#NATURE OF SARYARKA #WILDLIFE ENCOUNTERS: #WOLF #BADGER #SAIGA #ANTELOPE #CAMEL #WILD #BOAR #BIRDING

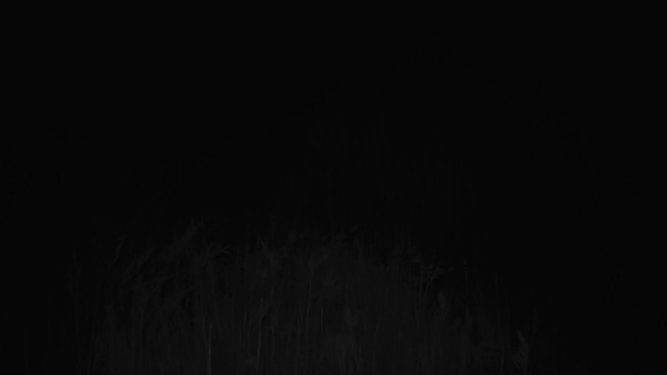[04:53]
поэтому все три вида зайцев увидеть нам не удалось. Однако наши фотоловушки зафиксировали, как заяц-толай кормится по ночам, обгладывая ветки кустарника.
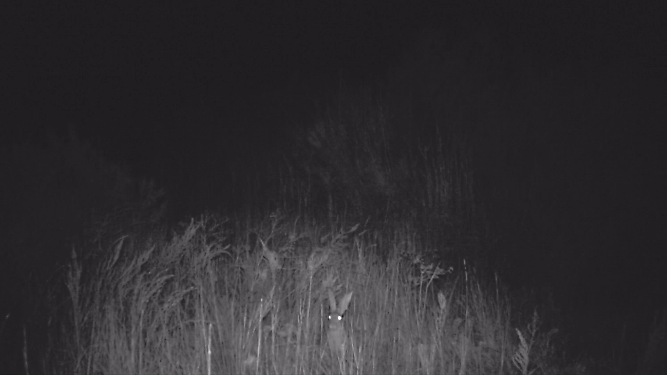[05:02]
Встретить рыжую лесу в предрассветных сумерках практически у самого
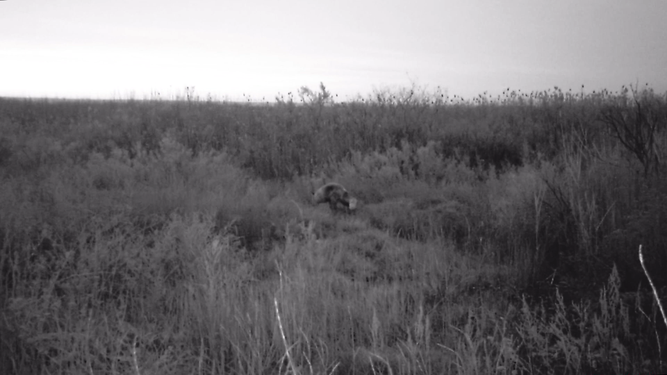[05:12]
нашего лагеря оказалось не так уж сложно. Это животное вполне охотно позирует перед объективами наших фотоловушек. Даже отдыхать леса устраивается неподалеку, видимо, надеясь поживиться остатками нашей трапезы, когда мы уедем.